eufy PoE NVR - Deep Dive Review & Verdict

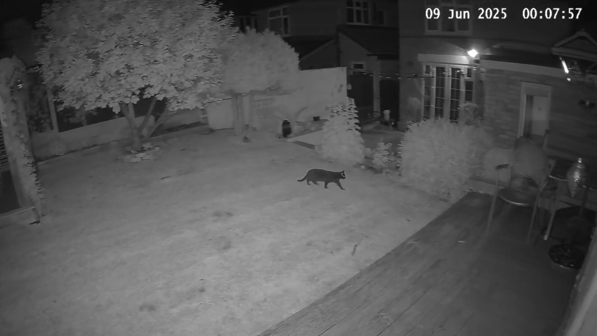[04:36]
The S4 Max also has infrared night vision where it will still detect small animals people etc and track and zoom in on those.